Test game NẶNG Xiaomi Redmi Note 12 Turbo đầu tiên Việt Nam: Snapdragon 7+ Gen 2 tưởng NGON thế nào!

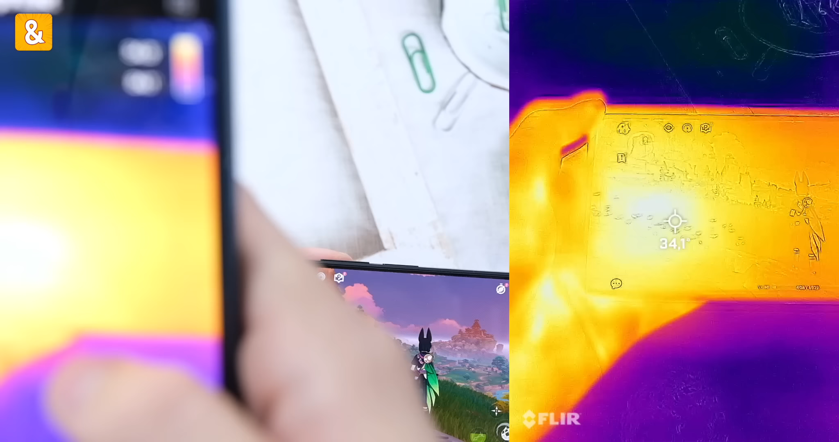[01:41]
Mình đo nhiệt độ trước khi chơi, mặt trước nó rơi vào khoảng 34,1 nha.
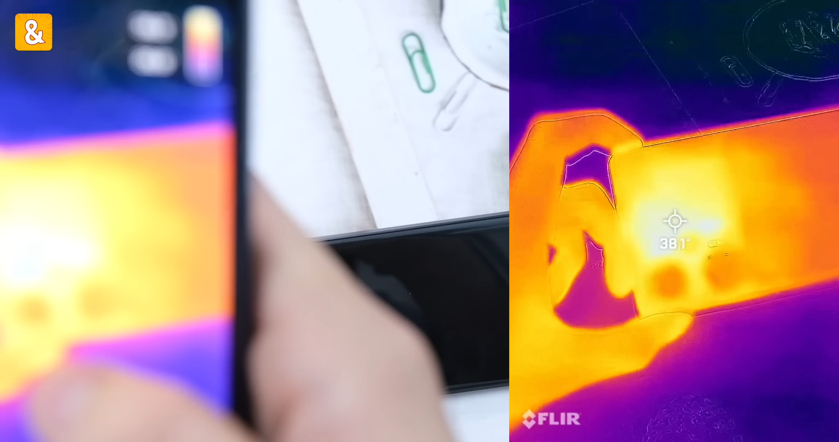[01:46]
Mặt sau 38 độ, ấm nhẹ xíu ở khu vực con chip thôi.
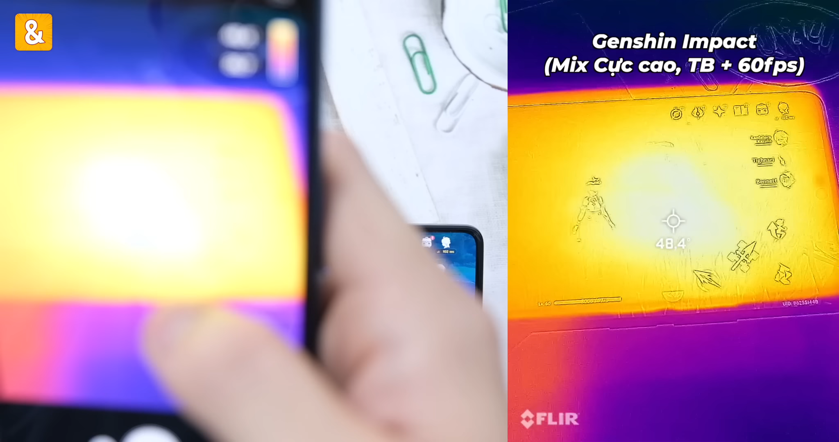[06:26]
Nhiệt độ mặt trước 48,4, nhiệt độ mặt sau 49.